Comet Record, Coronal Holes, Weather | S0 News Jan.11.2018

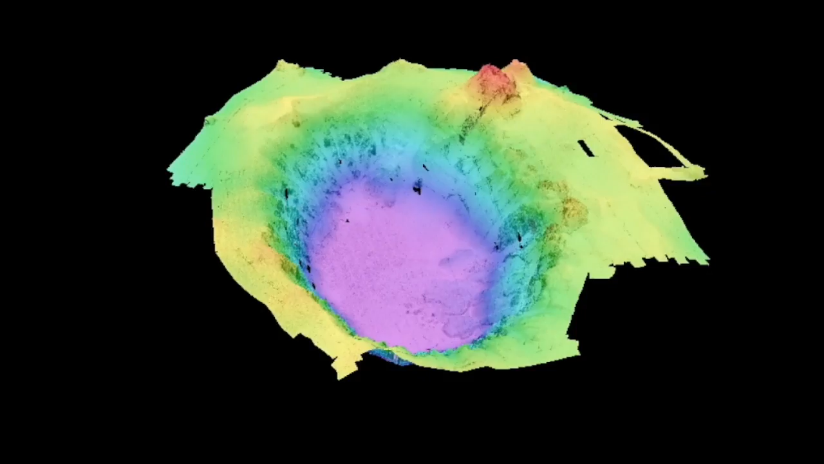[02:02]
Nearly six years later, the robots are done scanning and have created a 3D visualization of the underwater crater.